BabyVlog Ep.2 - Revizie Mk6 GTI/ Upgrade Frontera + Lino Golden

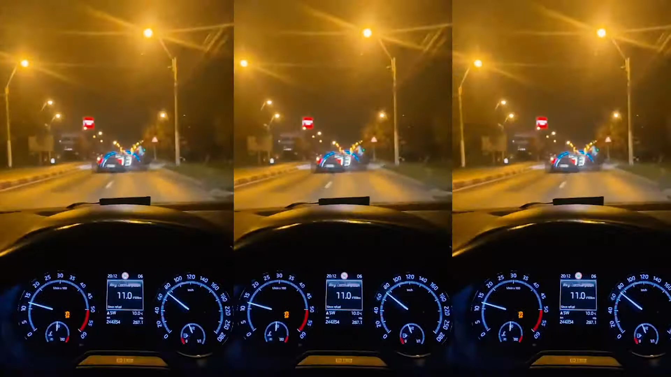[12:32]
Acesta este un dispozitiv care vă prezintă aici în față kilometrajul cu care mergeți aici. În cazul în care sunteți chiori și nu-l vedeți aici, îl vedeți și aici.